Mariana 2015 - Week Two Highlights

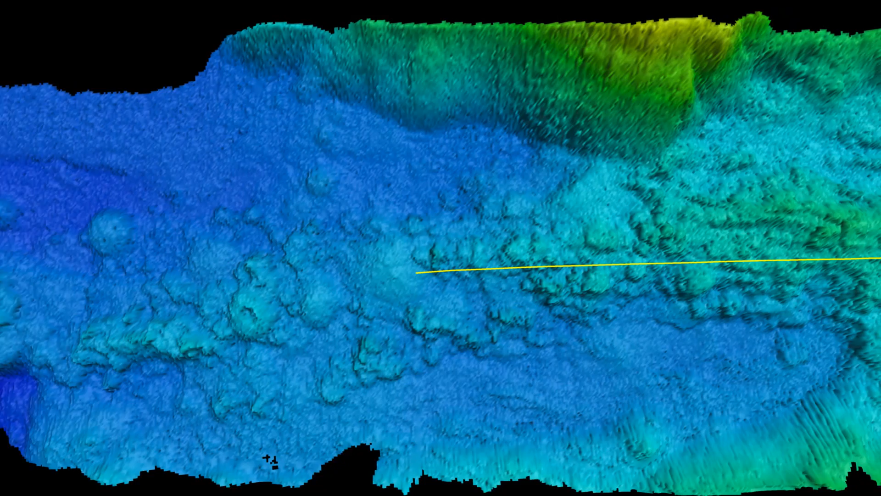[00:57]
We found two good targets, new targets that have never been seen before. Really amazing and really interesting signals.